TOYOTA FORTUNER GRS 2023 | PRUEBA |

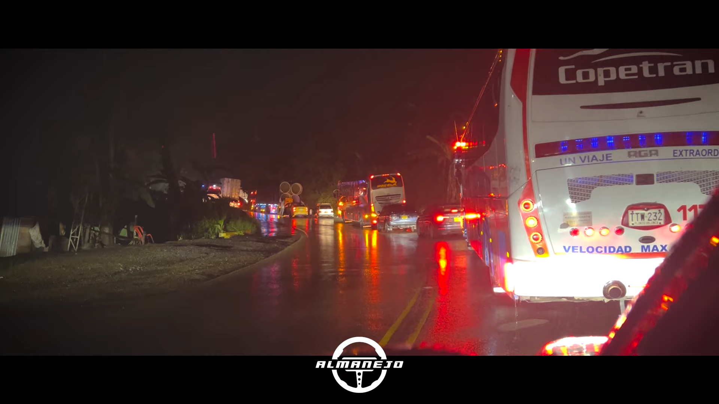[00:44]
La ida fue muy dura de noche, lloviendo, muchos pareisigas, muchísimo transporte pesado, tractomulas, buses, camiones. Fue una noche muy, muy larga la ida. Además, habíamos trabajado todo el día en el salón del automóvil, entonces estábamos desde las 5 de la mañana despiertos y literal,
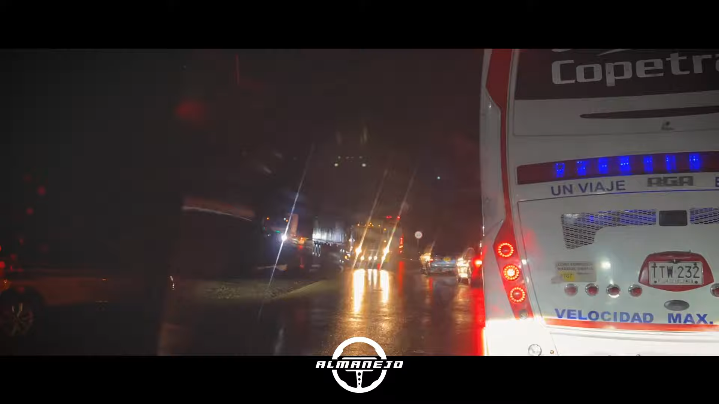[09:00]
con un aguacero violentísimo en el que se gastó una cantidad de diésel que tal vez no era la que uno se gastaría normalmente para Medellín
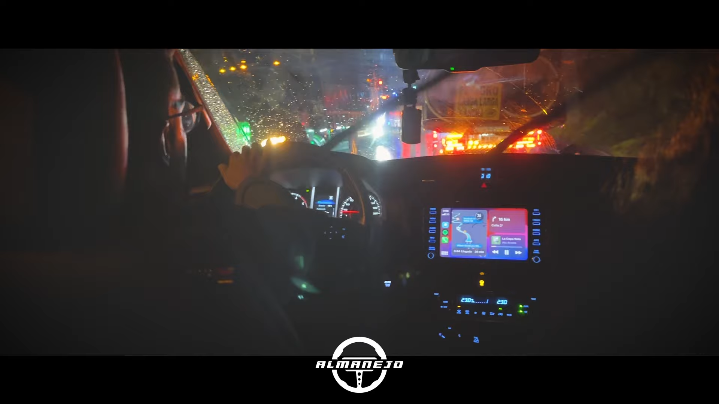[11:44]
Exacto, tenemos aire acondicionado digital de tres zonas, es decir, una mía, dos nata y tres, la zona totalmente de trasera que se maneja desde aquí arriba en el panel donde están también las luces. Con cuatro salidas, es un dual de cuatro salidas, no solamente a la segunda sino también a la opción de las terceras bancas, tienen una salida independiente de aire acondicionado, lo cual no se ve en todos los carros, sin importar el número de las sillas.